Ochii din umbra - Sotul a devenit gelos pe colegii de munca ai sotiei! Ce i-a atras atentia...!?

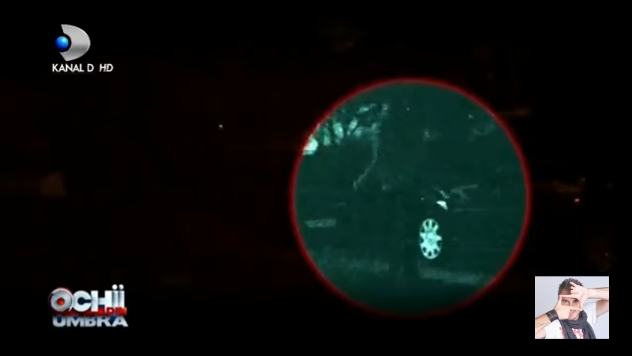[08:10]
Traseul Iuliei pare să nu fie unul care duce la vreo secție de poliție. Femeia este văzută intrând într-un bloc.